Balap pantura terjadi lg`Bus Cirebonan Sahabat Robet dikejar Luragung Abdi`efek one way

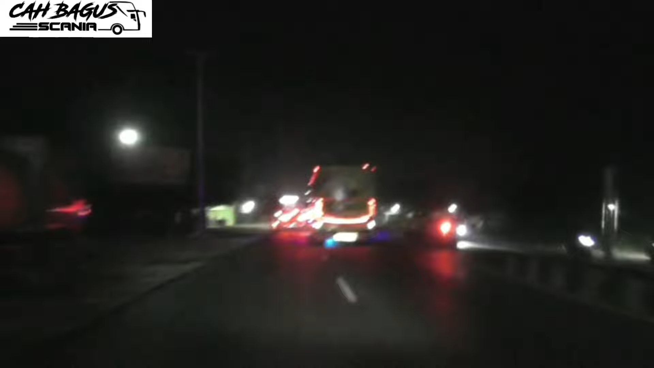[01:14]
beraksi di Pantura ya. Di depan Abdi Galur ada sahabat Robert,
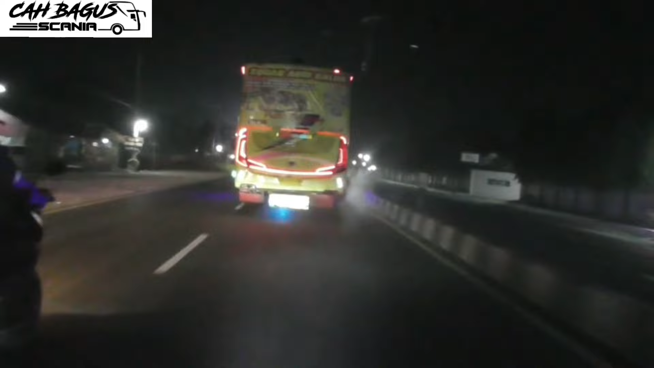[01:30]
mantap nih, ramai lagi jalur Pantura, bus Cirebonan.
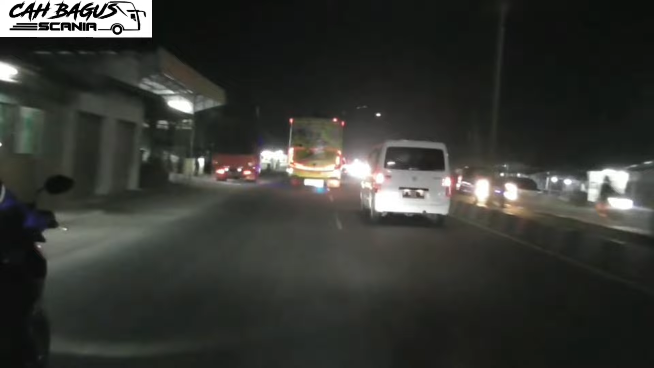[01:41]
Pertemuan dua bus Cirebonan, Putri Lur Agung Abdi dengan sahabat Robert. Sahabat Robert ada di depan ya. Yuk kita samperin sahabat Robert di depan ya.
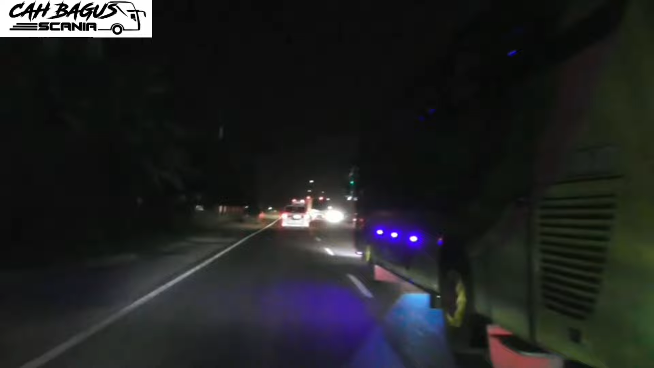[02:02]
Di jalur Pantura Subang, efek one way. Abdi Galur.
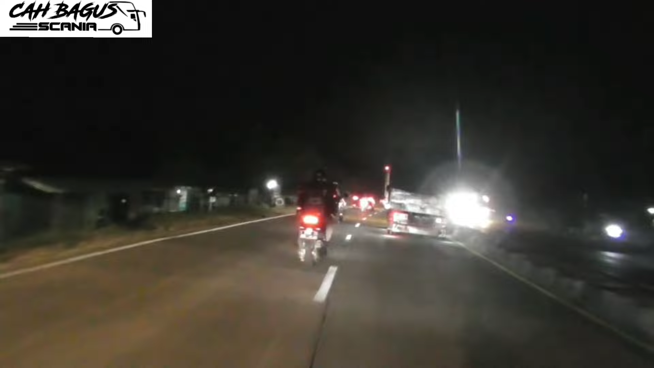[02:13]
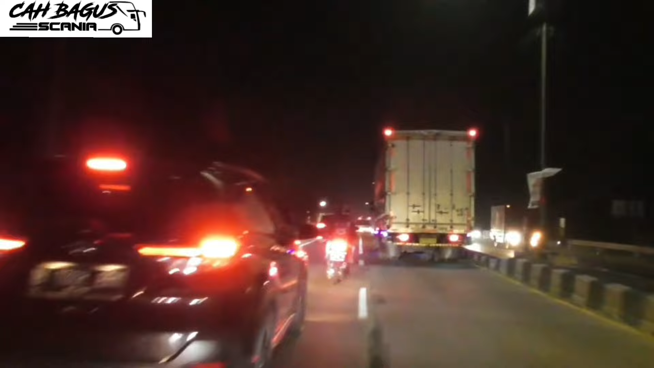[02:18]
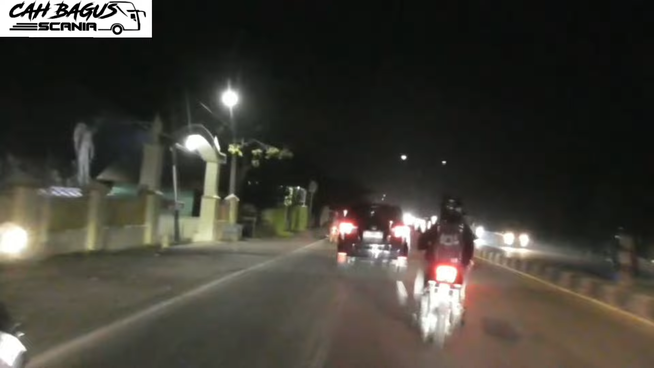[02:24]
Robert ngejar terus di depan Robert. Gokil Robert.
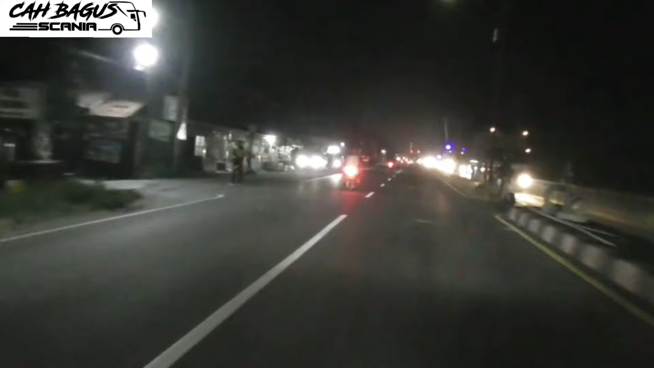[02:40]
Robert ngeblong terus.
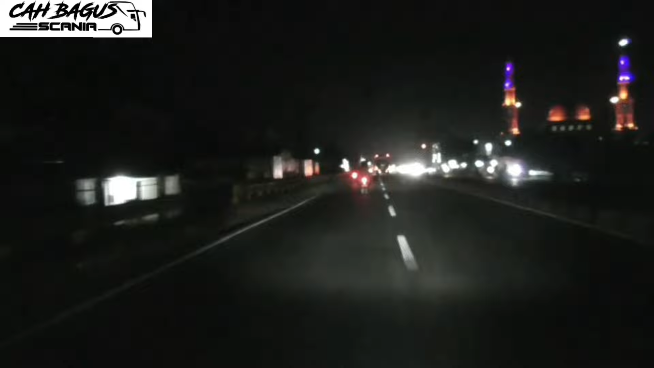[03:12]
Ya, sudah mendekat sahabat Robert ya. Mantap.
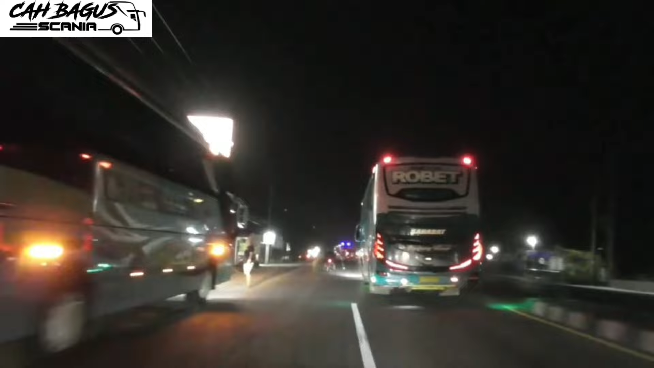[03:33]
Pas banget. Sahabat Robert di Pantura beraksi lagi menguji skill.
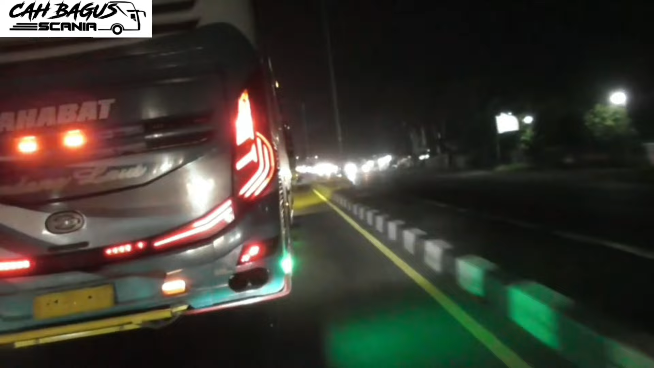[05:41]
Di galur sudah di belakang. Oke nih. Abdi galur guys. Mantap. Pertemuan dua pelari Gus Cirebon.
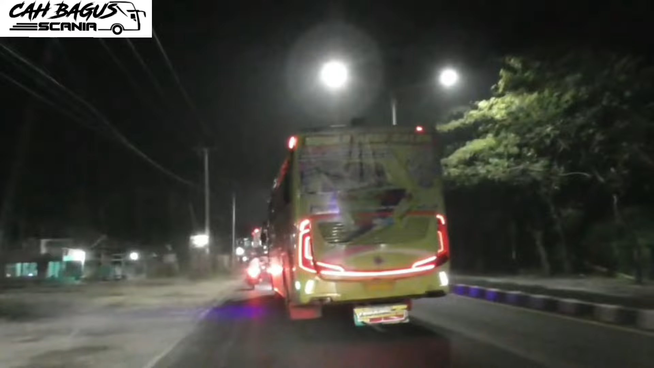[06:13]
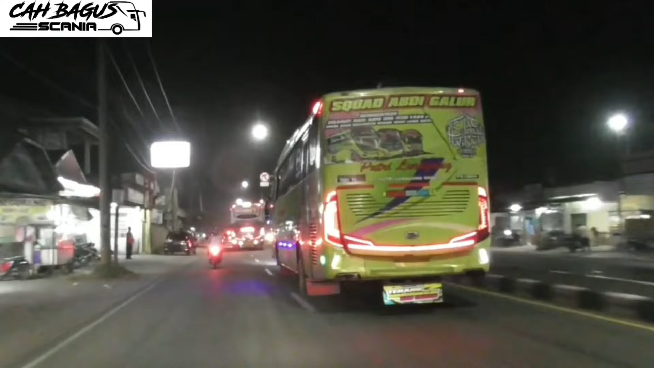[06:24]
Gokil guys, seru nih. Panturex zaman dulu lagi. Ya, sahabat Robert.
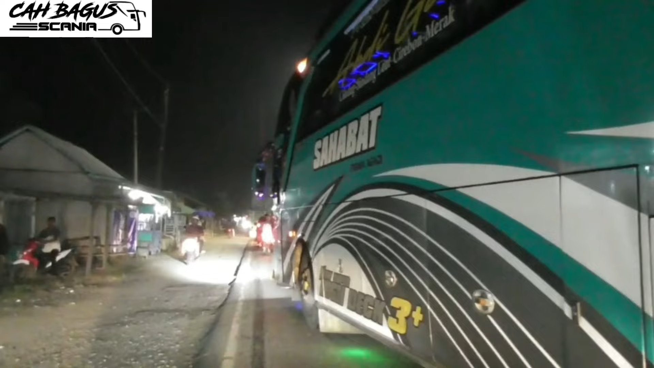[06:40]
Ngambil kiri nih, ada kepadatan nih.
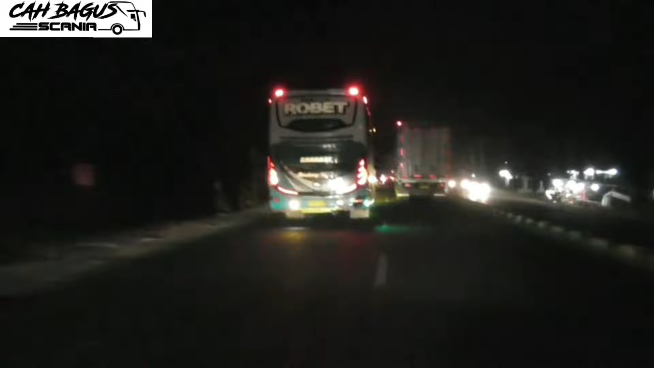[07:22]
Kita lihat Abdi Galur di belakang. Abdi Galur masih membayangi di belakang Robert, tapi terhalang sama truk dan beberapa kendaraan.
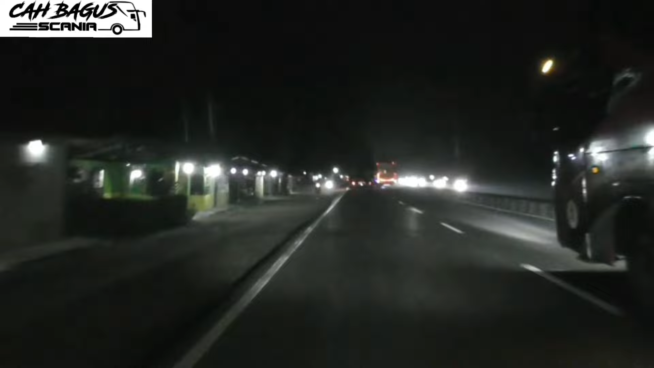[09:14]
Handoyo. Gokil guys. Semakin ramai nih bus malam. Bareng sama Handoyo juga. Jakarta Malang. Handoyo sama-sama ikut lari bersama dua Cirebonan.
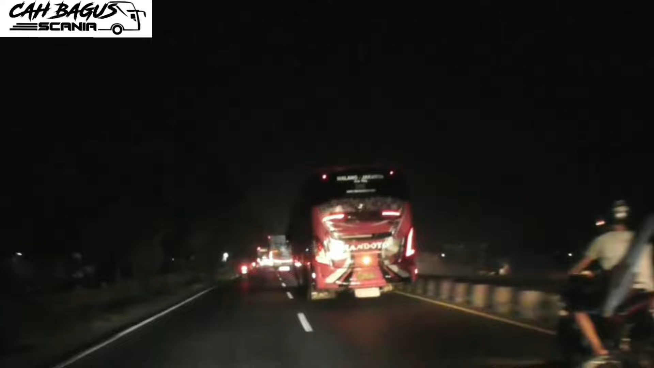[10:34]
Ya, Abdi Galur kembali menyusul sahabat robek.
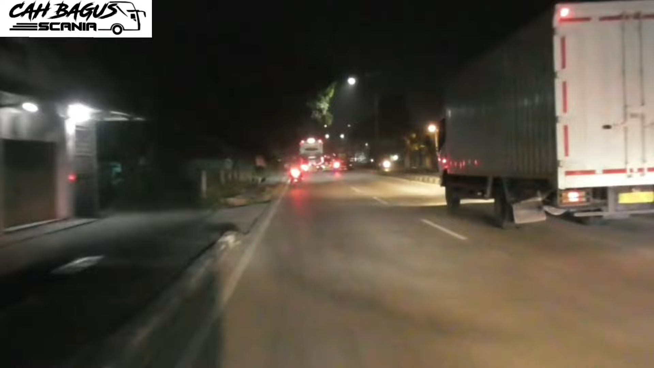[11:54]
Ya ini dia sahabat Robet. Mantap. Luar biasa ya.